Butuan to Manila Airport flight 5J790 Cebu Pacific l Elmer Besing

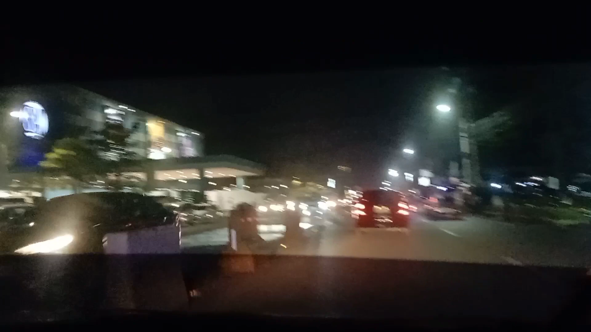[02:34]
may dinaanan lang ako dyan, medyo ginabi tayo, kaya sa Butuan City may taxi na rin sila, kaya nag-taxi na rin tayo dyan papuntang airport. Butuan Airport, dating Bangkas Airport.